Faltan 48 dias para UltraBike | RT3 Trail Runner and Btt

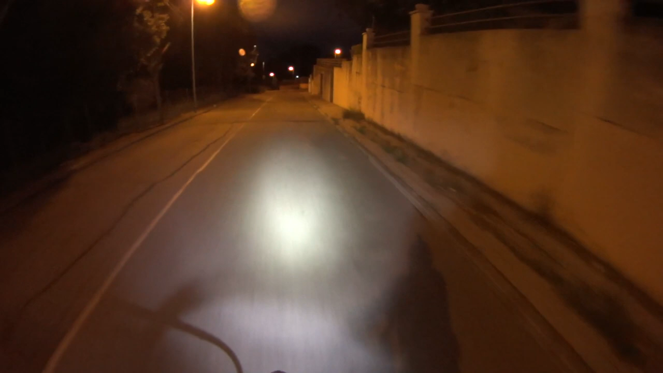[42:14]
Ahora lo importante es ir con cuidado en las curvas, no abrirnos en las curvas. En las curvas estas, que ahora puede venir cualquier coche de frente, pues hay que pasarlas en su justa medida, sin arriesgar. A 39 por hora, más o menos.
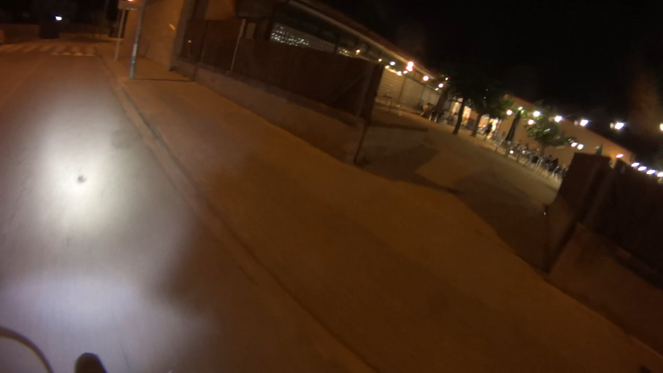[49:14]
con bici de montaña, pero como si fuera de carretera. Nos metemos pegados al arcén y ya está. Ahora ya entraremos enseguida a la carretera. Vamos ahí delante.
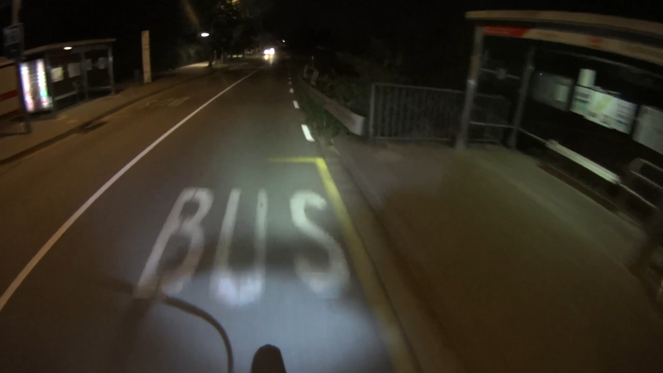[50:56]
No llevamos nadie detrás, Por lo tanto, podemos asegurar ir un poquito más en medio, poquito, vigilando siempre por detrás, pero podemos ir un poquito más, que no vayamos por justo el arcén, que no hay arcén,
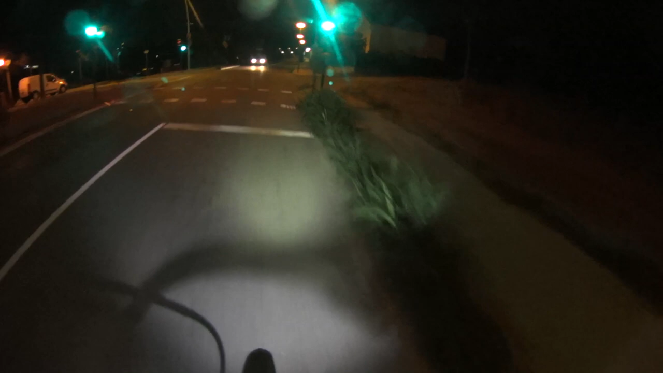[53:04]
No llevo todo el foco para no deslumbrar. Si meto todo el foco, vamos así. Pero para no deslumbrar a los coches de frente, lo quito, lo dejo más flojo. Con ver un poquito yo me conformo, no quiero deslumbrar.